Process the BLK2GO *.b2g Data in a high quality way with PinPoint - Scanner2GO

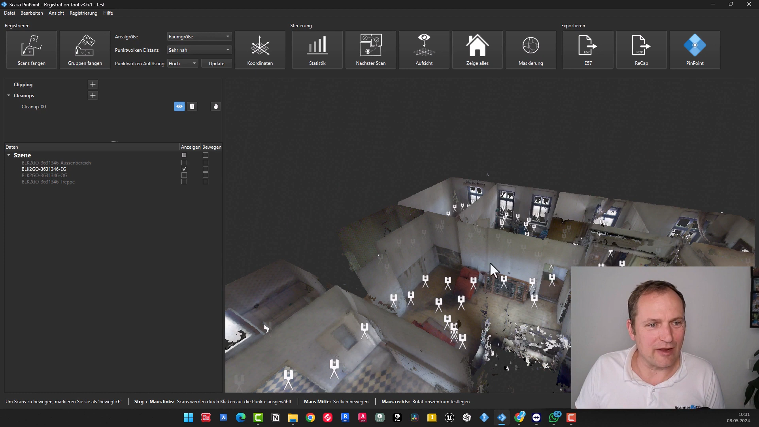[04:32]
Imported before. Probably not 2.50 ampere now, but instead 50 centimeters or 1m. Now, pay attention. Depending on the situation, these are the waypoints. So, initially, you walked with the BLK2Go, and based on this path, the location is extracted. But that doesn't matter for the demo. I believe you understand the concept.
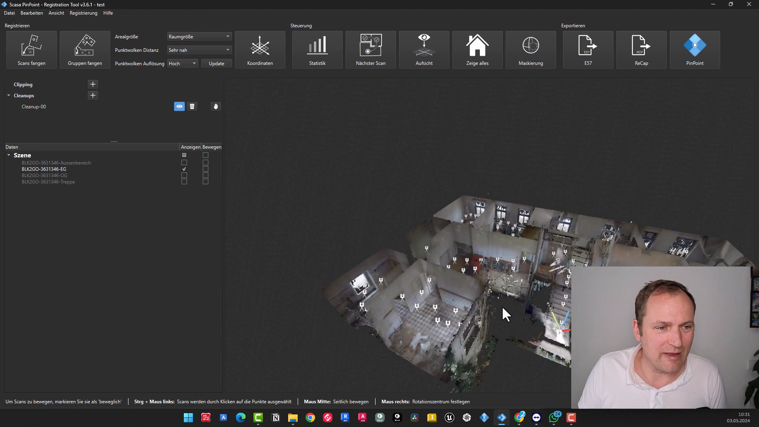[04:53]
Then, I would like to highlight that once you have loaded the data, you have the option available at this point to choose a resolution level.
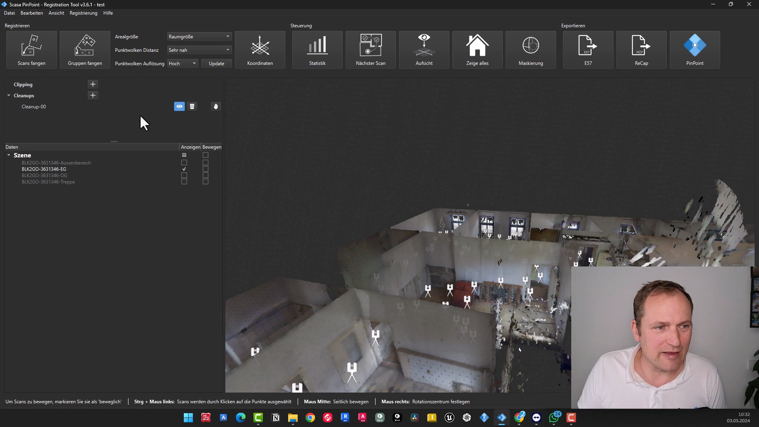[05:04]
That means you can also display the whole thing here in a higher resolution, of course. Then, naturally, the data needs to be reloaded.
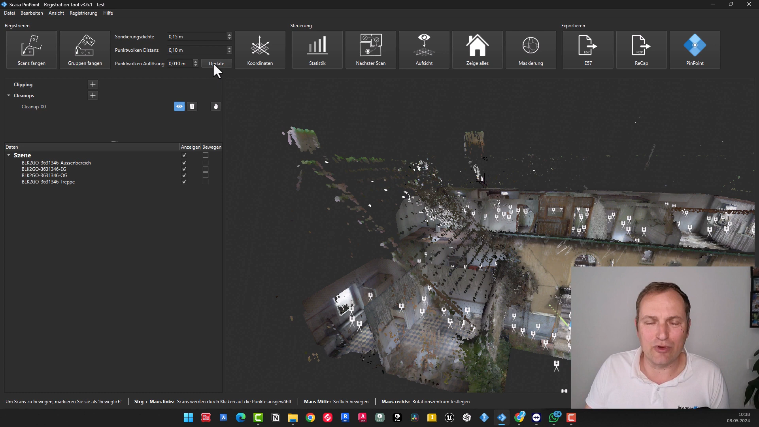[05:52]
Meaning you could say here, I want to see a measurement point every 10 millimeters. Then you would need to click on update. And the scans will be reloaded. Always a one-time process. So when you close and reopen the project, open all scans with a click. But this view is generated once, taking a moment.
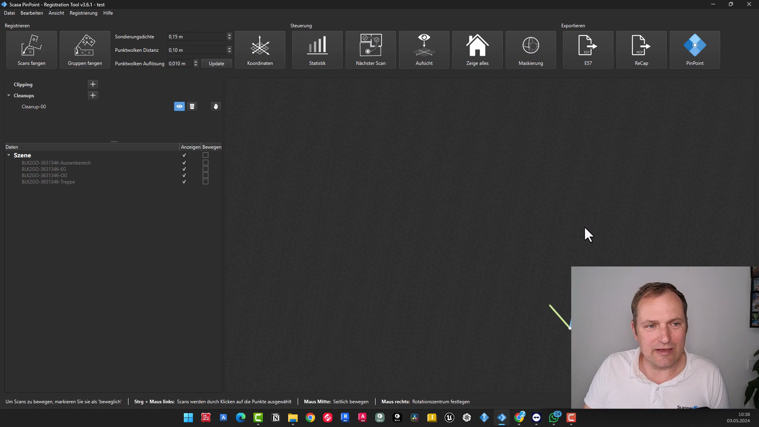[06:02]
I will activate, you'll see scans disappear, and now scans reloading.
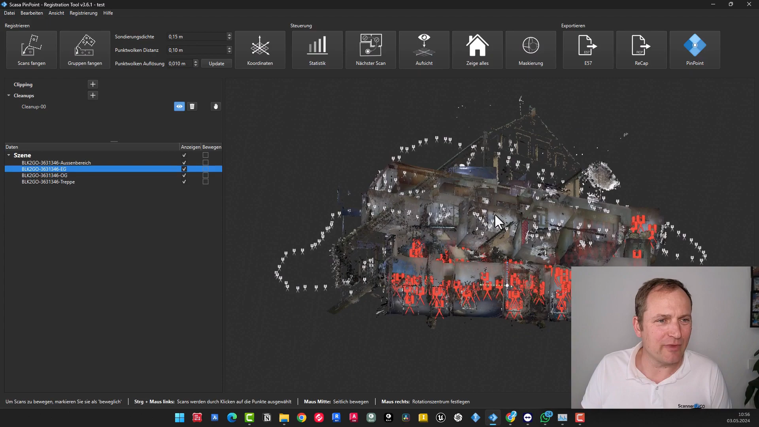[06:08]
So, scans loaded, and you can see they're not aligned.
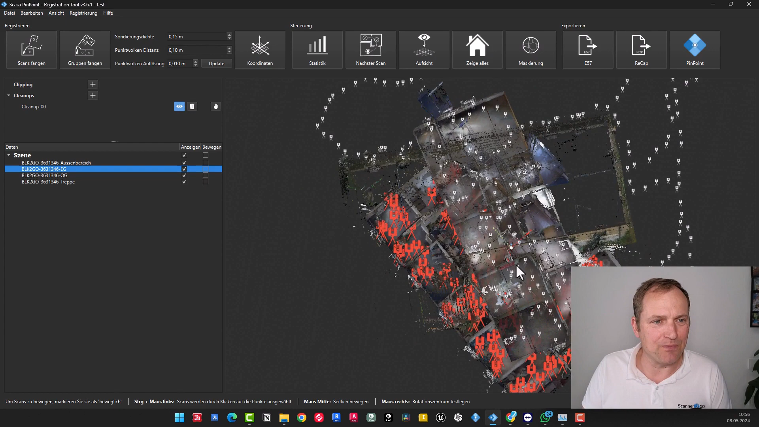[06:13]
Now, it is possible to proceed and align the scans with each other using the given instructions. I wouldn't go into navigation now. There's a tutorial for basic navigation.
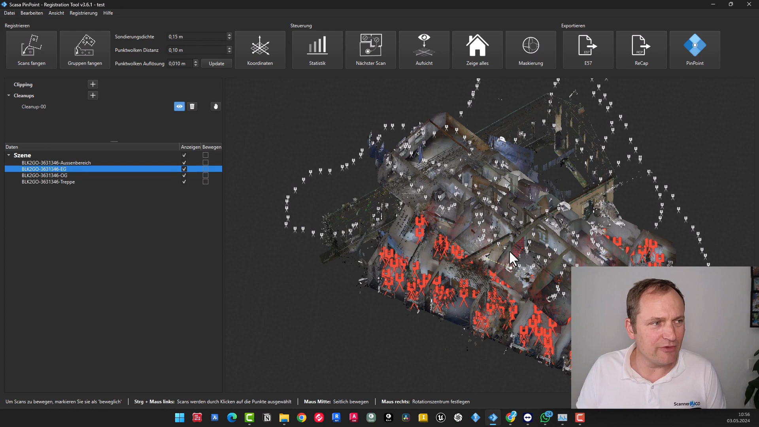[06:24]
Functioning of pinpoint. This implies that it should not be the current subject of discussion.
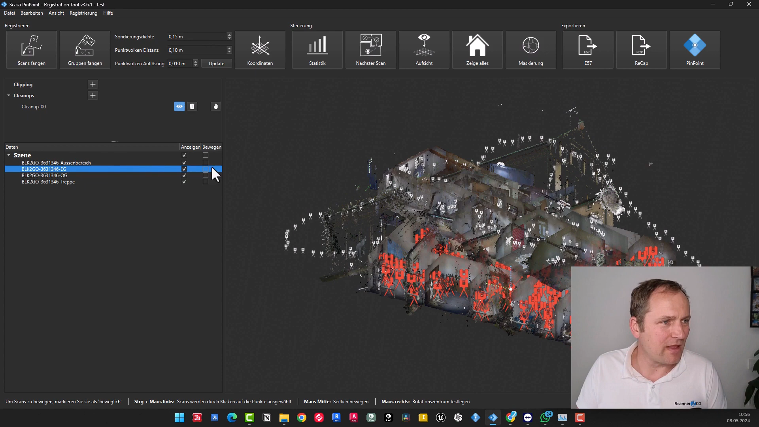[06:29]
How do you start with the registration? There is option 1. You could set everything to move. Could right-click. Could choose automatic alignment. But this is actually more for normal scan data, like BLK360, RDC, etc. Something along those lines.
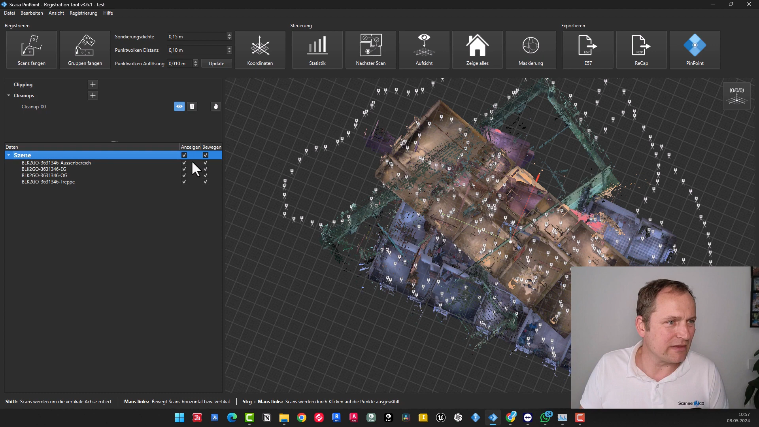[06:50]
Let's extract that and shift our attention back to the details here once again. We previously stated that we had performed a scan of the staircase in order to establish a connection with all the other areas.
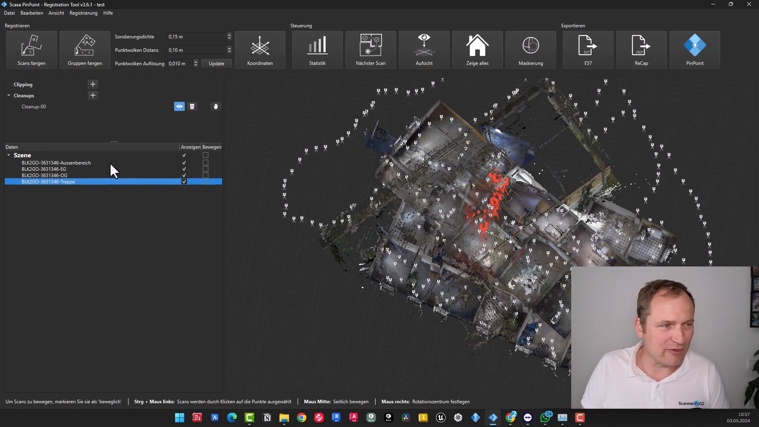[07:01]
So, this time I'll start by selecting and displaying only the staircase.
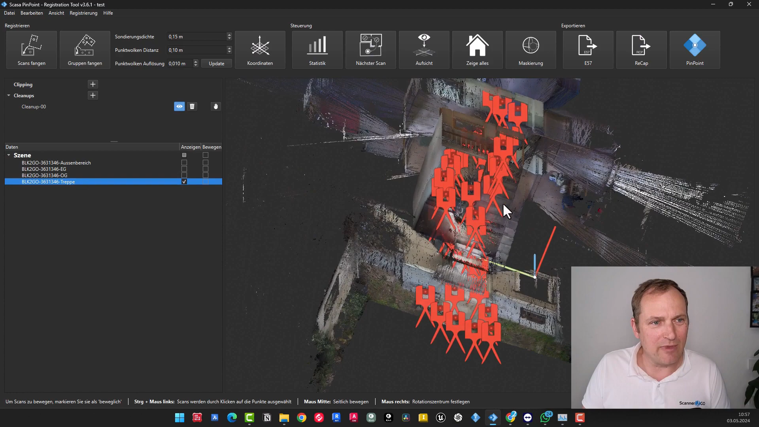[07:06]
Now we can see the staircase here. We can look at it from the top.
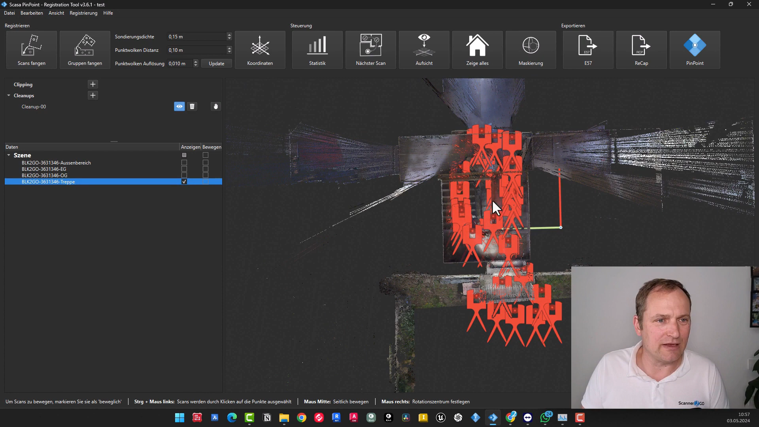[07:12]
And we have the option to navigate to the individual scan positions, just symbolically for now.
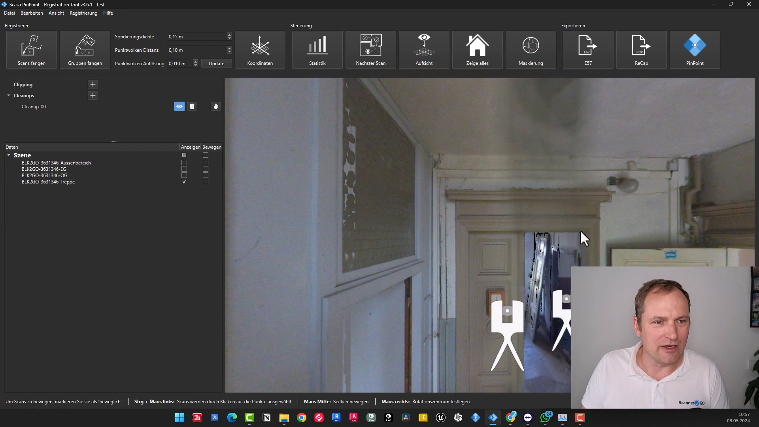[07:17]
Right-click on the scan. Then I jump into the scan here,
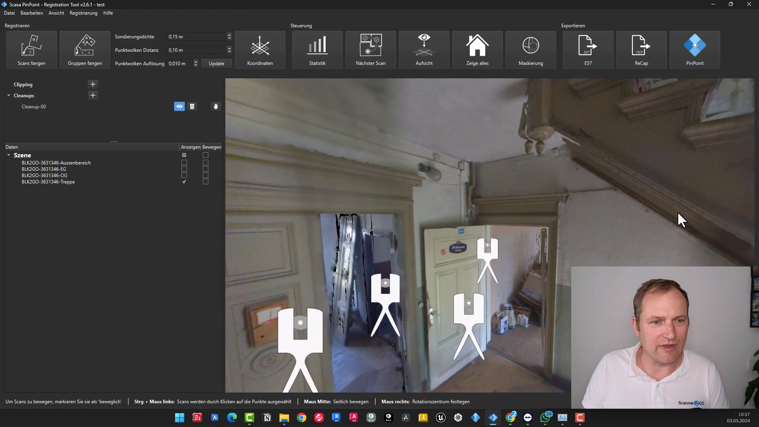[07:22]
and can navigate and move from location to location. But that's not what we're interested in right now.
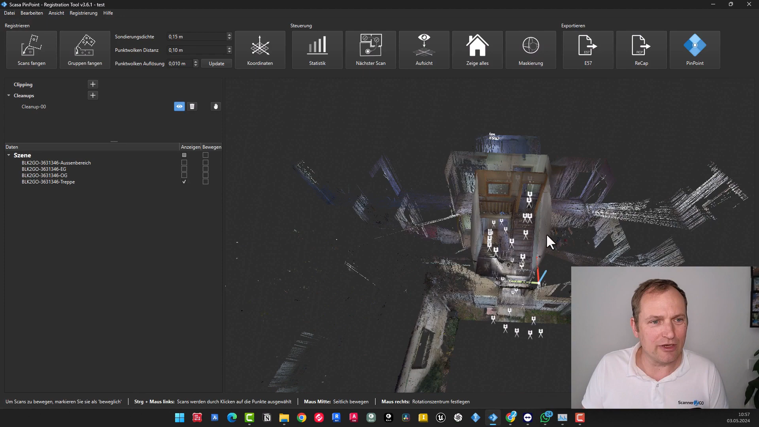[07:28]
So, press the shift key and right-click to zoom out.
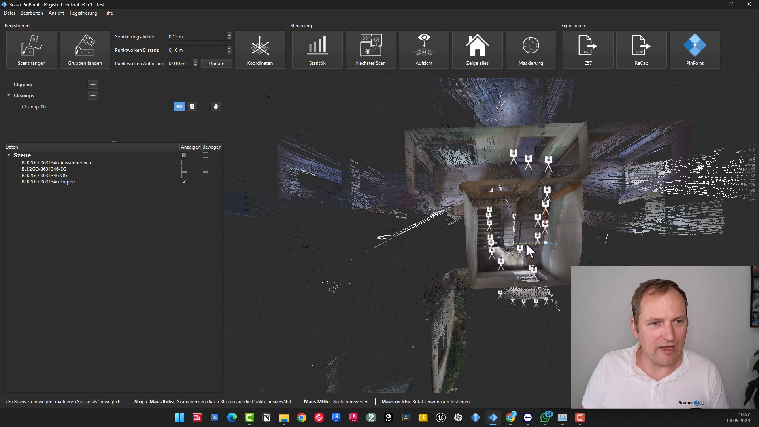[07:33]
When I'm out here now, I can of course change the view. I switch to orthographic. Then I have my top view here to get a basic orientation. Now we go to the second group.
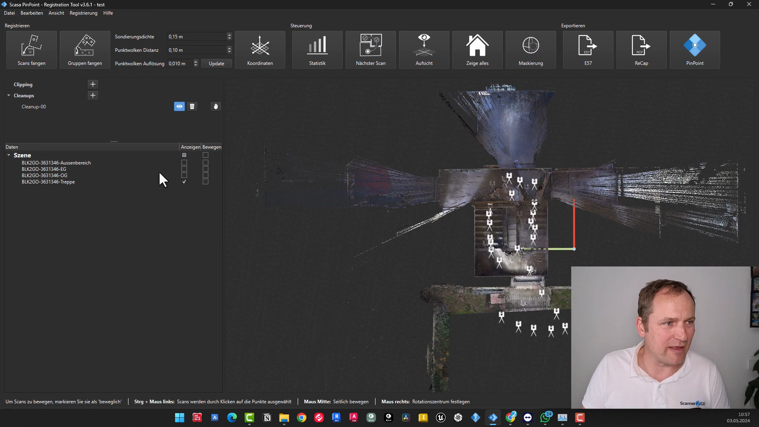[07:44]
That's the ground floor. Next, we focus on the ground level.
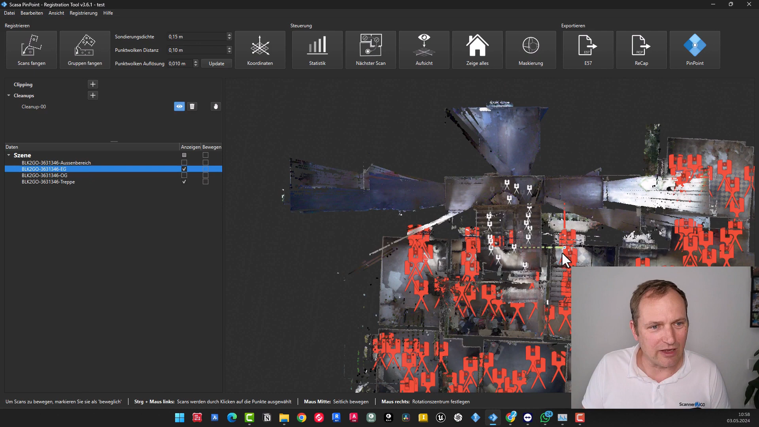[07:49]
And we see, it's now placed here somehow, and I can't move it yet. I need to activate the move function here.
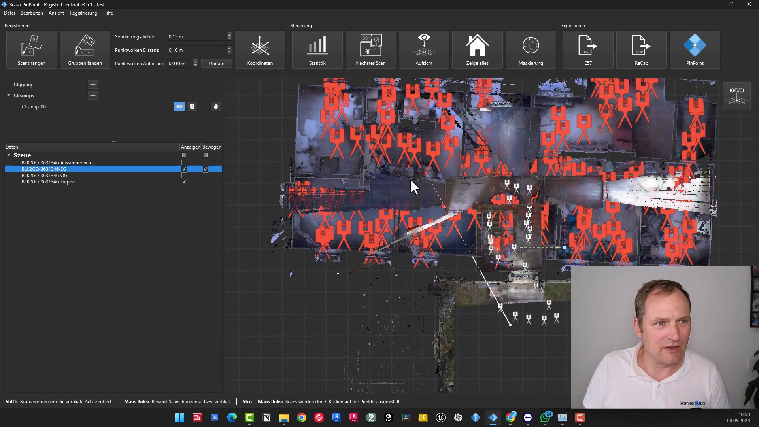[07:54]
And then we see, okay, the staircase here is the exit.
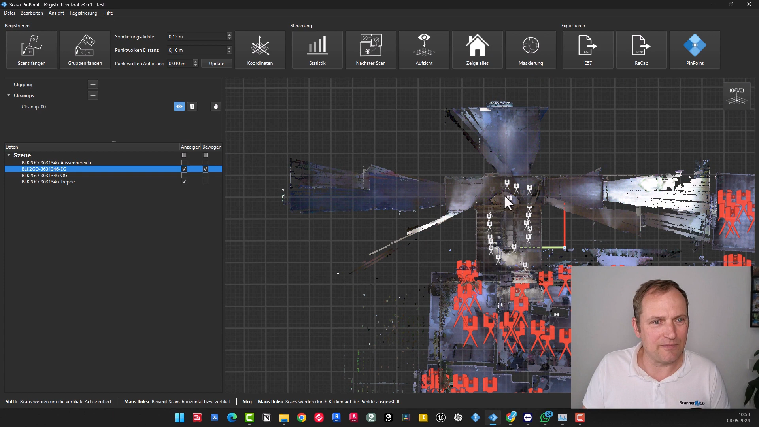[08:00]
The staircase here is the exit down here. So I need to rotate it. Also, hold down the shift key, left mouse button, rotate once, move naturally with the mouse.
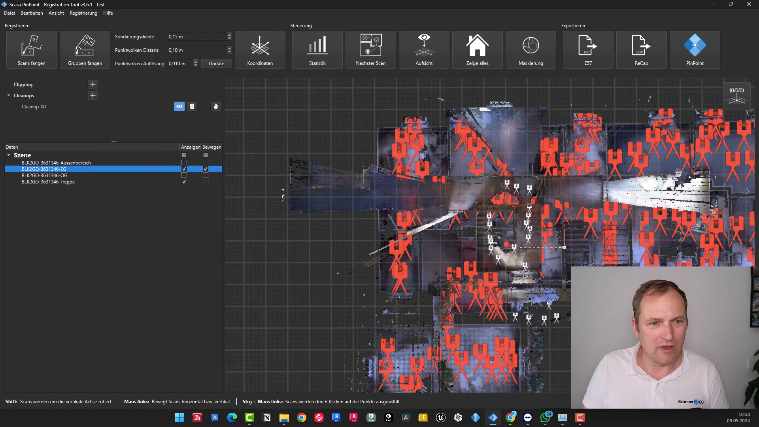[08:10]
Then just the left mouse button, roughly position it.
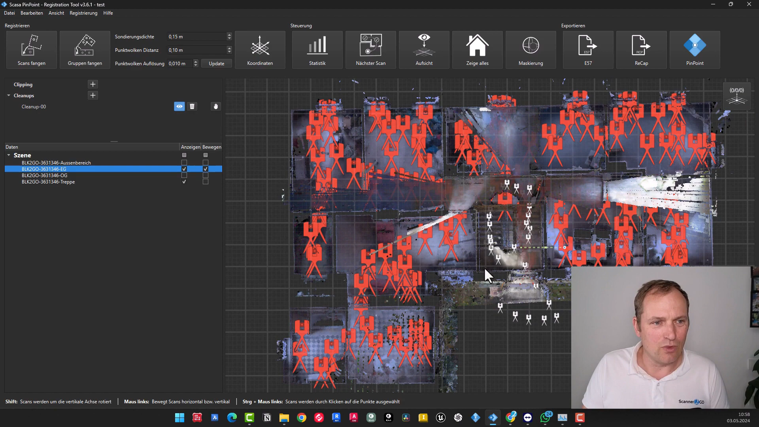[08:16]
And then I would recommend using the right mouse button to go to the side navigation. So that I can make this height adjustment here. And then I note down here below an area where I have an overlap and make sure it's roughly through the point cloud. So this area here. Now I have about the level. I have it roughly aligned, and now I'm going up here. I'll exit this mode again, and I'm not saying very close now, but I'm saying it's just nearby.
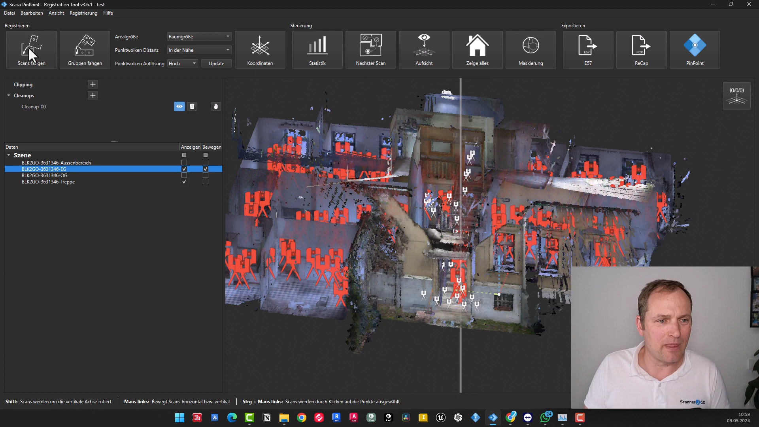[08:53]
That means the first step is always to roughly approximate the point clouds and then start capturing scans. I am about to press this button at this moment. The registration process will commence, and it is expected to align the scans with each other in order to ensure proper synchronization. So that's done now. We could take a look at the statistics here, and then we'll see that it fits at around 9 millimeters. So that's already relatively good. We are just nearby. That means we will finalize it very precisely at the end.